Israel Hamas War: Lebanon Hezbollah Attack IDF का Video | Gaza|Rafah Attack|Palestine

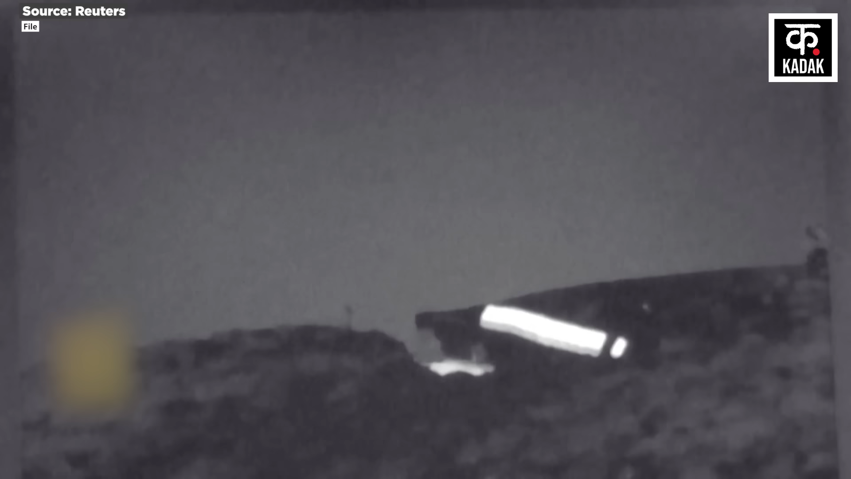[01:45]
हालाकि इस हमले के बाद शाम होते होते हिजबुला ने मेटूला साइट पर आईडिएफ द्वारा हाल ही में लगाए गए जासूसी उपकरणों को फिर से उड़ा दिया हिजबुला
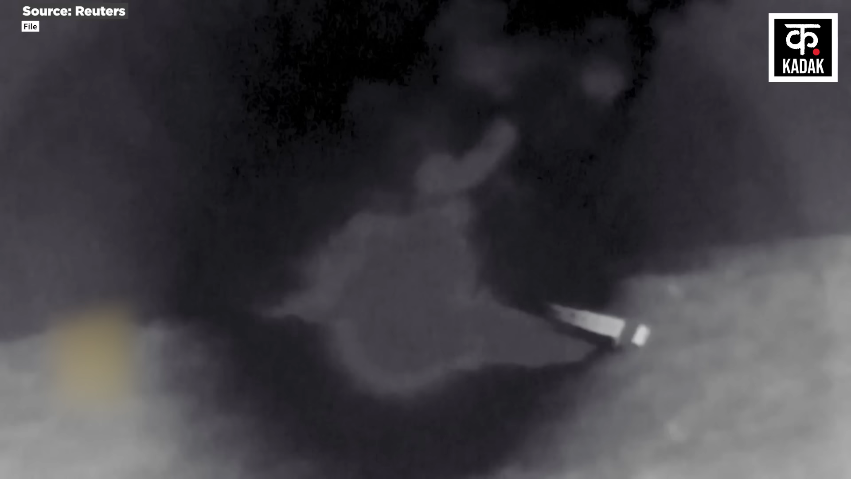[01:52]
का कहना है कि उसके इस हमले में वहाँ पर आग लग गई थी